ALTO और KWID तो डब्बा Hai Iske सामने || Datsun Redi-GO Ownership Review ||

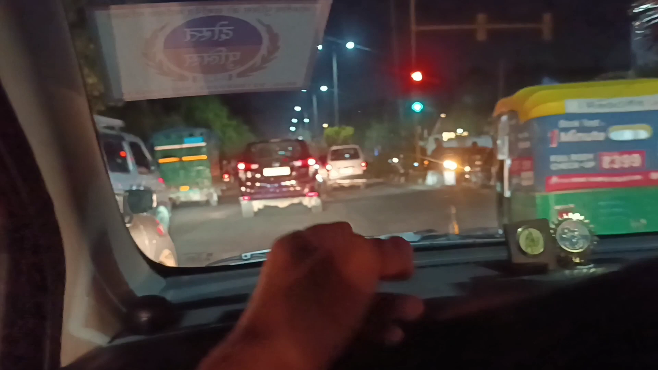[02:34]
और रात के टाइम पे ना, हम जाएं चल रहे हैं, काफी जादा हो जाती है, और जाम में,
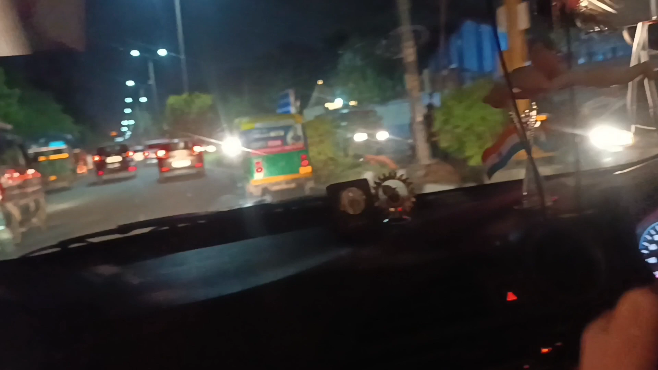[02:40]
20 से उपर speed जाती है, और रुक रुक के चलती है, फी बार पर, एक्सिलेटर प्रेस करना पड़ता है, एक्लेज दबाना पड़ता है, तो उसमें mileage decrease होगी होगी, चाहिए कोई सी भी कार हो, और अभी 8 kmpl की टेवी ती, देखो भाई,